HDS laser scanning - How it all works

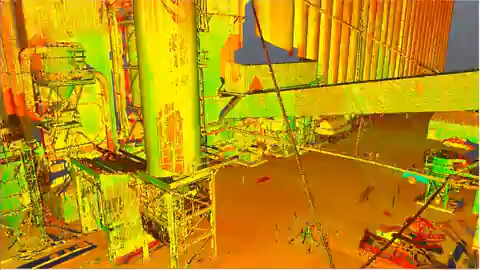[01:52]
3d representation of the scene often called a point cloud and to add realistic texture
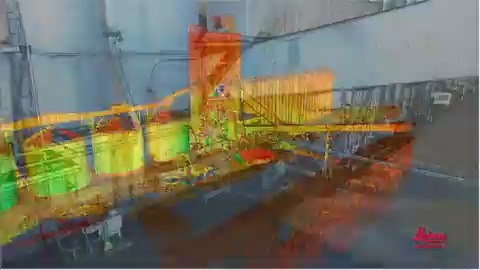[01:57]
or color to scans matching photos can be taken can you tell us how that's done sure
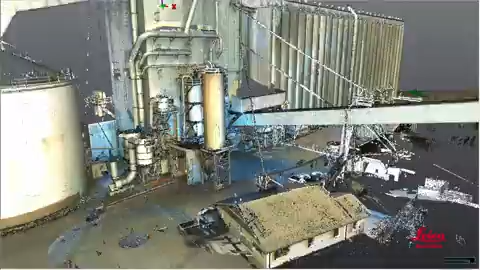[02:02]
using either a camera that's built into the scanner or using an external camera and
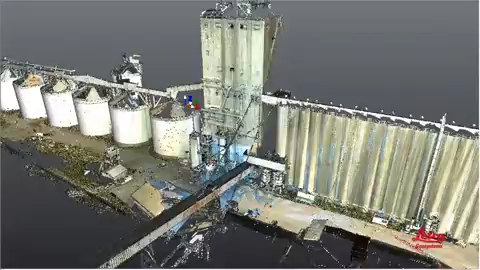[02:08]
automatically merging the photos with scan data scans can also be easily geo-referenced to local coordinate systems just like
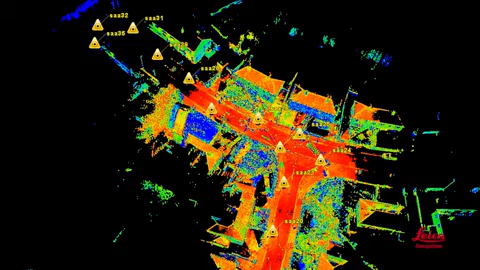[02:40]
automatically aligned with each other can you help us understand how that's done well if the scanner is properly equipped this registration step
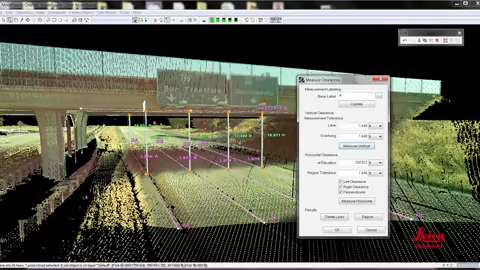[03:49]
to point and point to surface measurements high and low points and tie points
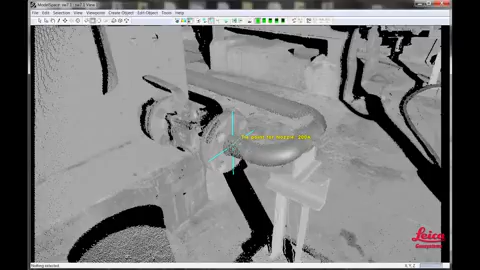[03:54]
sections and profiles volumetric reports line of sight and witness
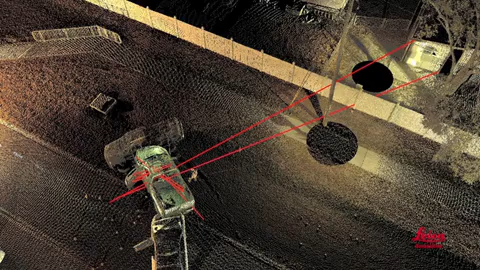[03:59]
viewpoints and bullet trajectory analysis and you can also create more advanced products and deliverables like detailed topographic maps wireframe and surface models isopacks
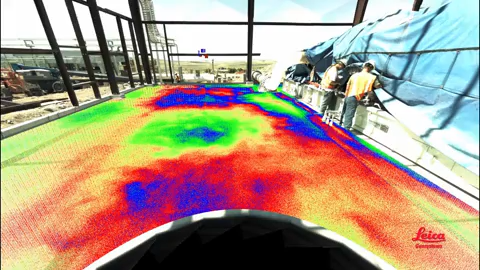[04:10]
links to asset information fully textured models
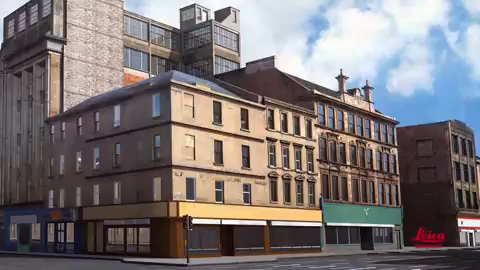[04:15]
fly-throughs fully intelligent plant models or building information
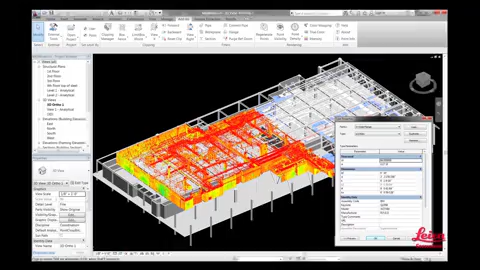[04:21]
models bin like scanners there are different types of software but the choices are pretty basic right to process point clouds into
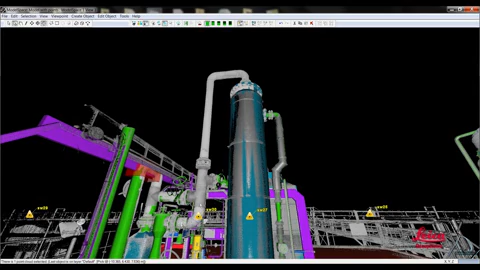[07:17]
simple projects to advanced ones efficiently our modeling software is